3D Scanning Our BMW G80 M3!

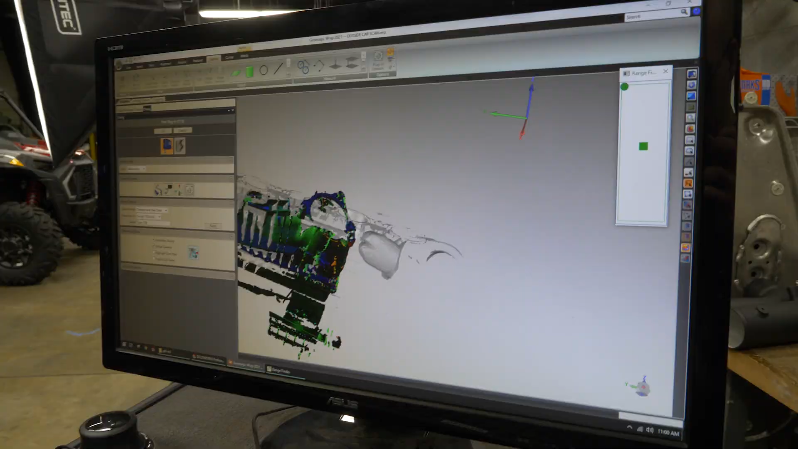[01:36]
I'm able to get a much better scan outside of the car.
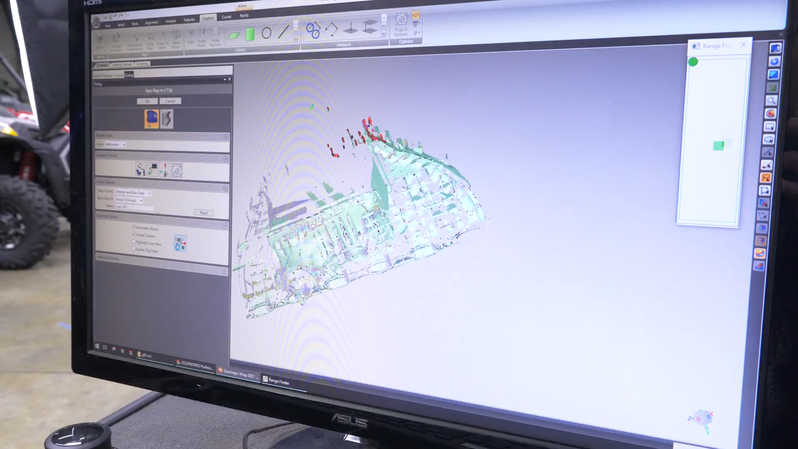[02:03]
These were two scans that were done in different positions,
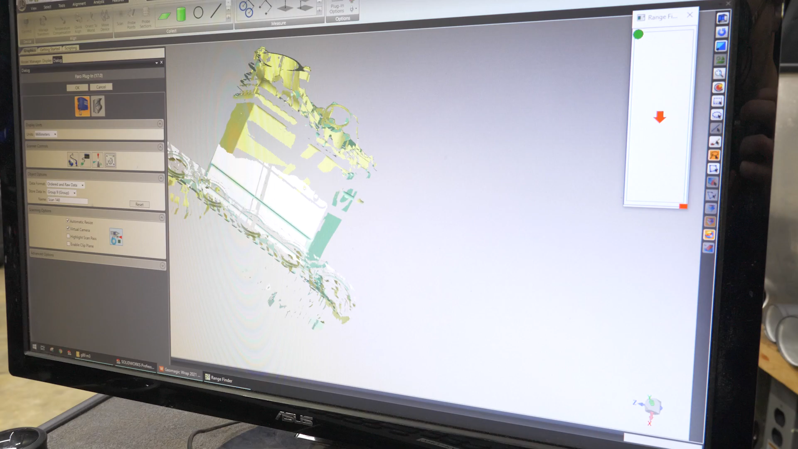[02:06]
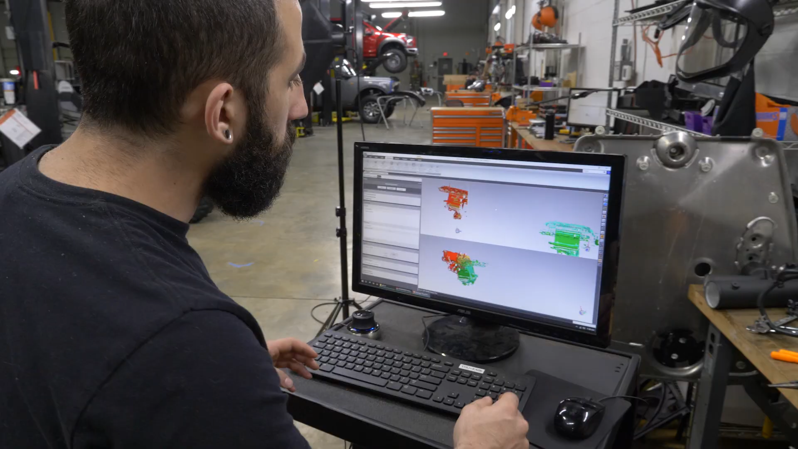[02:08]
but using unique features like certain holes or certain edges,
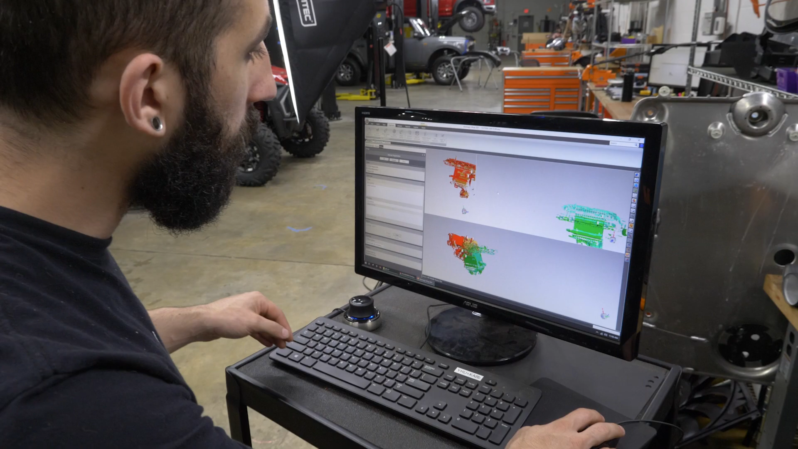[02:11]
I could pick those same spots on both of them and the software will align it.
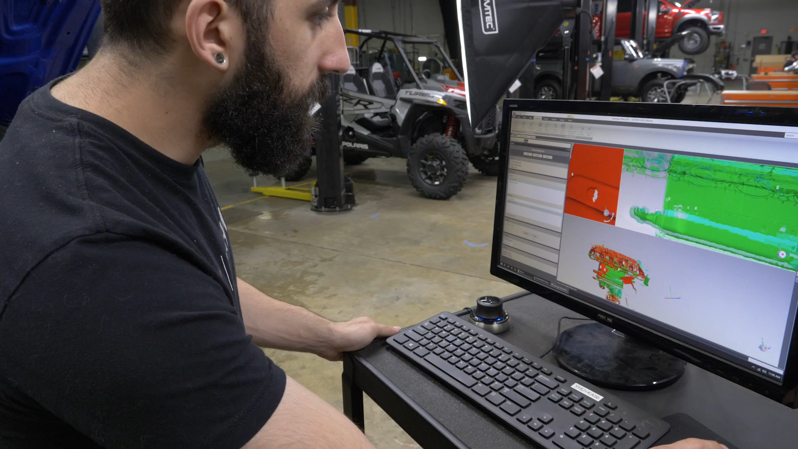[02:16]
Once I'm happy with it, I'll accept it and I'll end up doing the same thing within the full model.